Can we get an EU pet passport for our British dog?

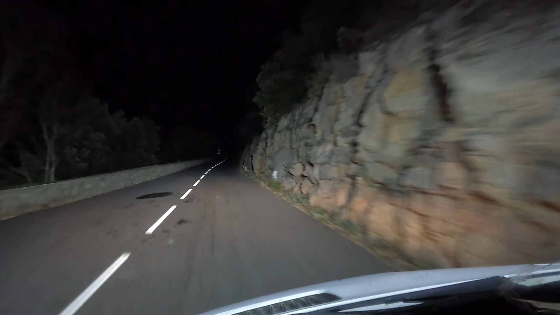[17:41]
the D25 to Saint-Étienne-de-Gorges, has to be my favourite. It's the sort of road I'd happily drive all the way back to in a proper sports car, just to do it again. We gained some serious elevation in just a few kilometres. Part of me was glad it was dark, for the sheer drops on one side.